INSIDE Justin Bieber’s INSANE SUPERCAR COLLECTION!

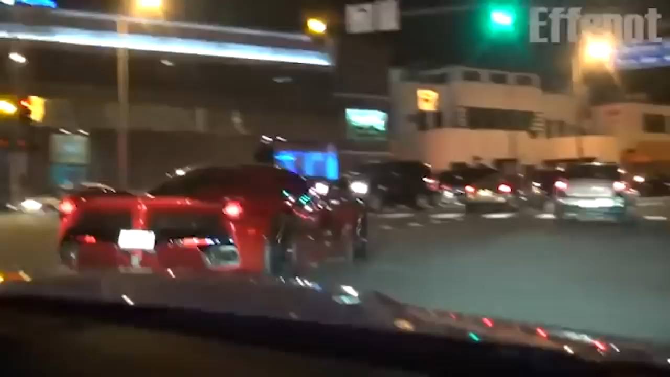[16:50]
they took lewis hamilton's la ferrari and then justin bieber ended up posting this photo with the la ferrari which is i think the best la ferrari coupe a spec in the world